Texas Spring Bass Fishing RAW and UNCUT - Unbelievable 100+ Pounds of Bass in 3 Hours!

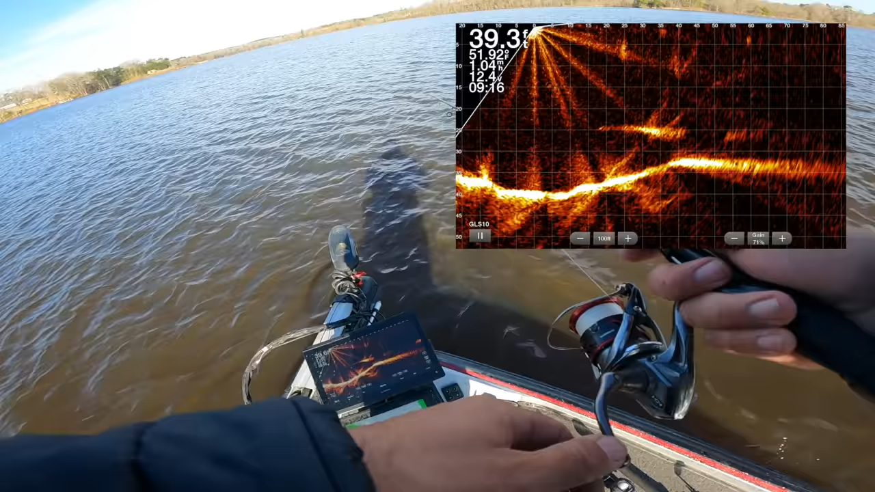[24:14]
On screen: depth 39.3 ft
And then their cold front brain's like, no, so cold, don't do it. See how those chucks are really fuzzy looking? It's because they're moving away from us right now. Either one fish or both those fish just freaking swerved and tried to eat it. Probably a good time to move on to some other ones, but those look like good solid fish at 45, 50 feet right there. I'm gonna go for that one up high quick. It's smaller looking, but. Nope. A lot of swerves.
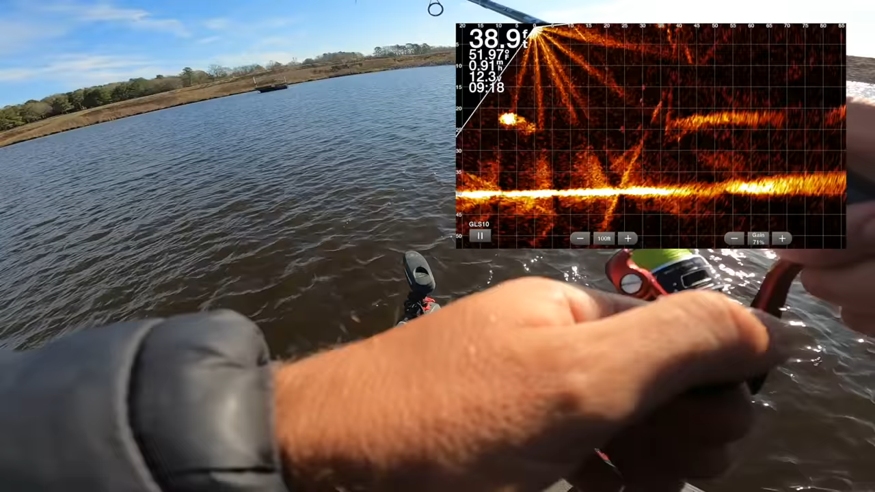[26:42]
On screen: depth 38.9 ft
Just sitting under that bait, chewing. Big old spiral Damiki rig falling down there. Let's see if he grabs it.
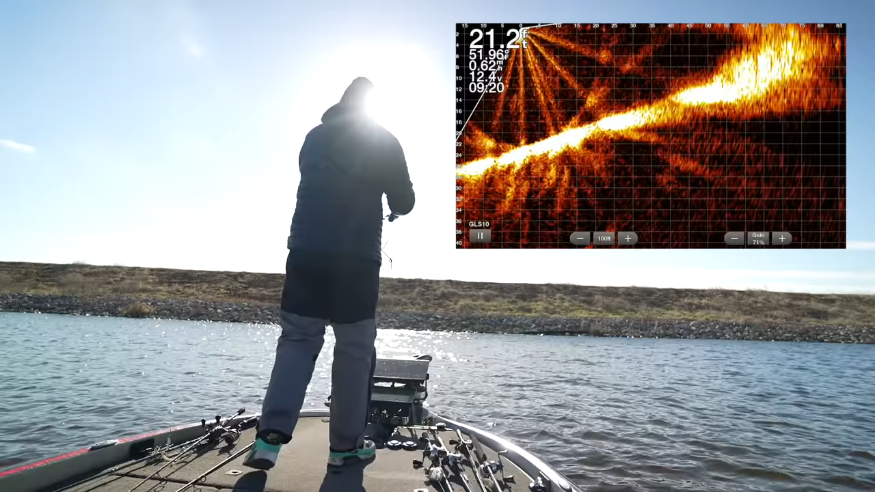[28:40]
He must have just been facing me, so it didn't look very big. Oh my god, he's right on it. You got it. That's a giant. Cole, I need the net. Oh, man. Yeah, we ain't moving this one for a little bit, I don't think.
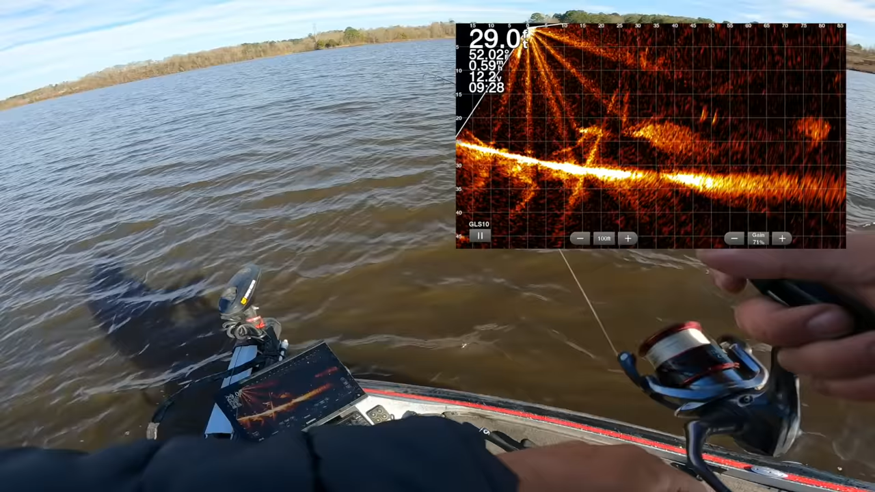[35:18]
On screen: depth 29.0 ft
Dude, this is insane how many good fish are out here. Let's see if we can get that guy to bite again. I don't think he's going to.
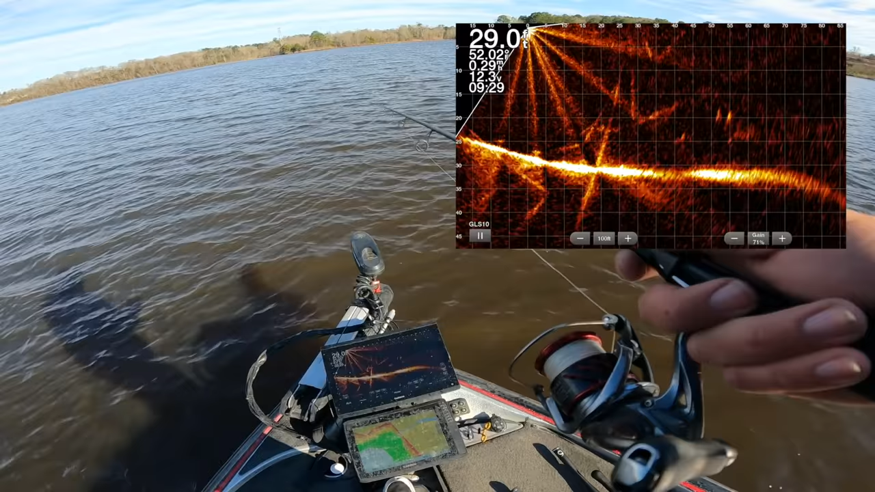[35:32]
Cole, this is what people think happens every time you put the trolling motor down with live scope.
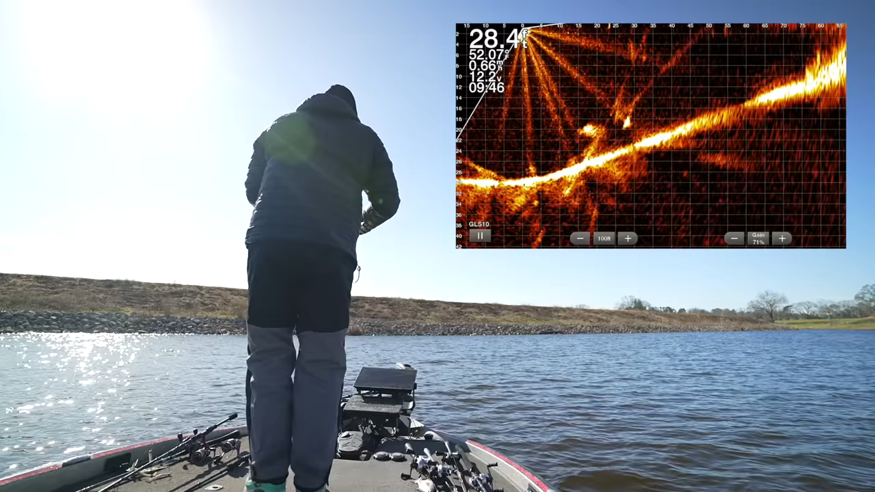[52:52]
On screen: water 52.07°F
Eat my cricket. Whew. We gotta try something else with that one. He is so big. The ones like on the dam are the biggest, it seems like.
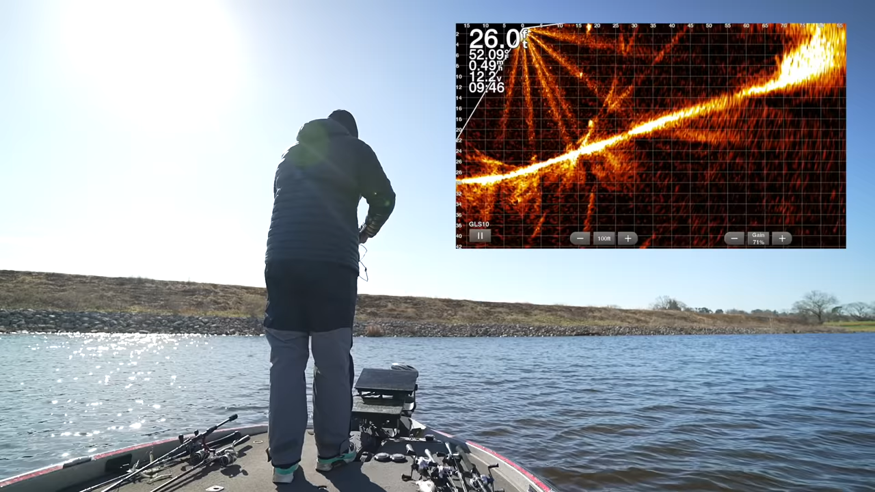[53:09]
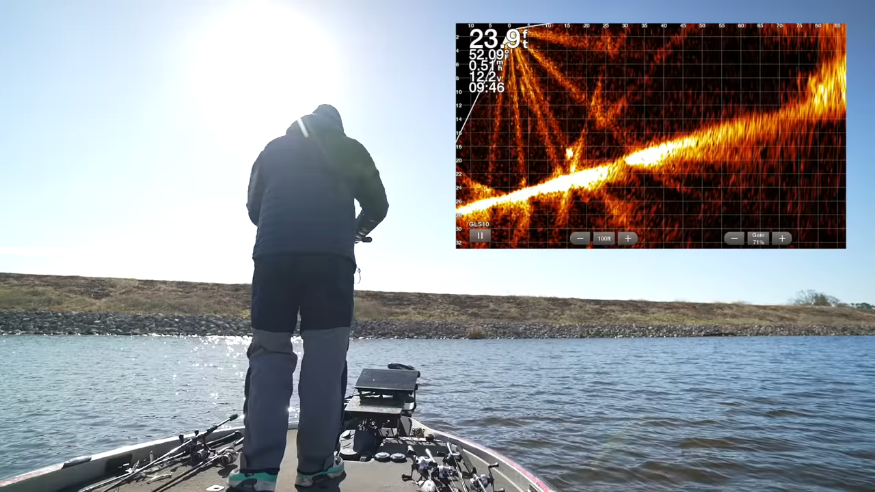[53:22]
On screen: depth 23.9 ft
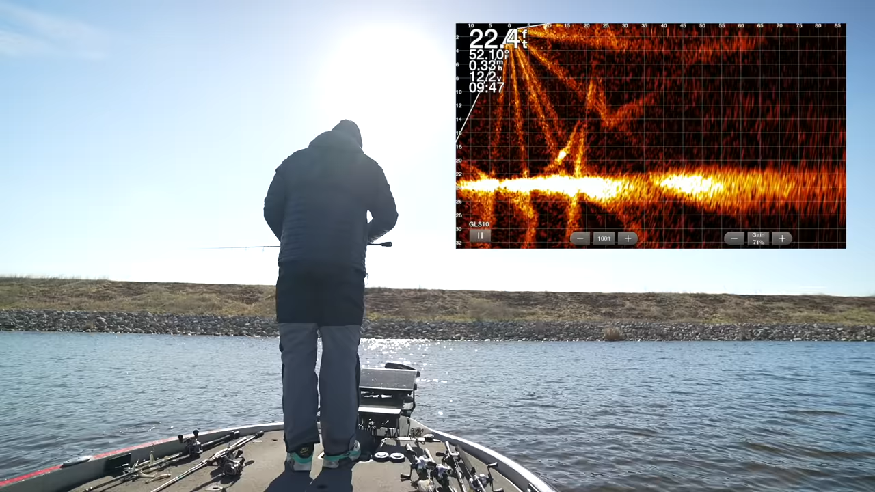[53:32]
On screen: depth 22.4 ft
Keep wanting to ask if you're seeing these fish, Cole, but I'm like, oh yeah, it's not recording on the phone. You do not see them. You'll see them later.
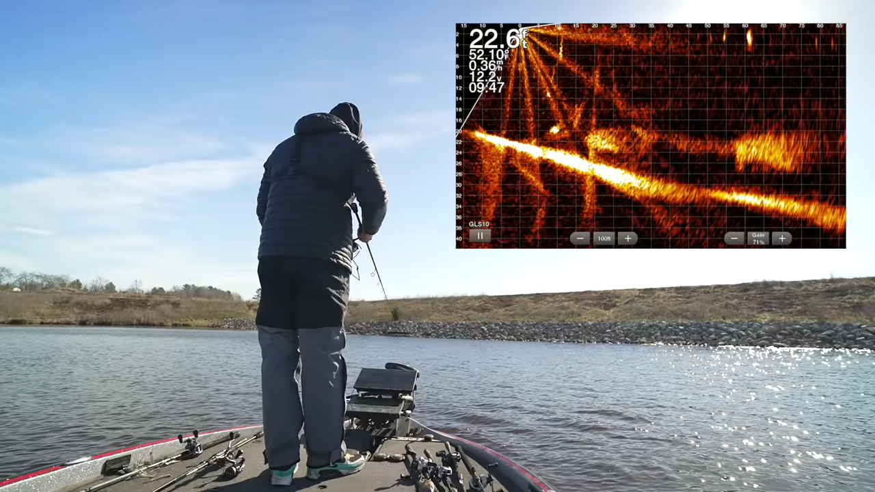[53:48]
See this beach ball right here. He's looking at it.
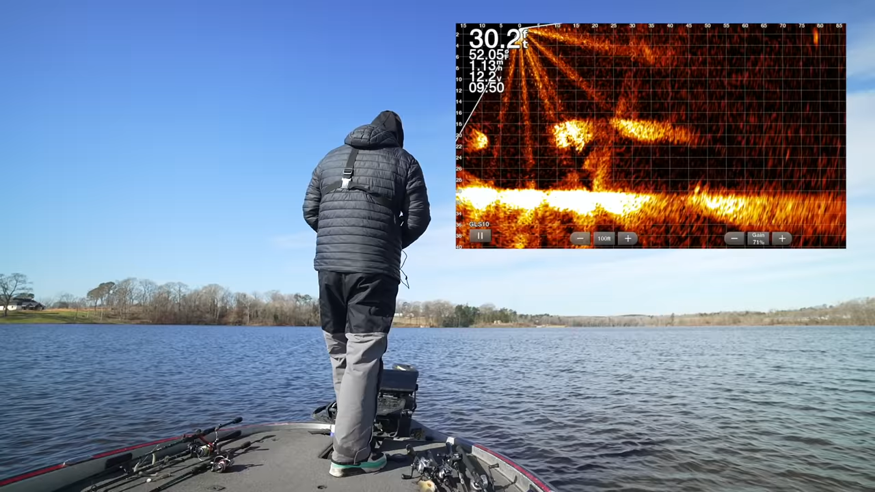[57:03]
On screen: depth 30.2 ft
The drag was too loose. God dang it. He's still chasing it. God dang, Ben. That was on the little whale. That's a big fish, too. Shit.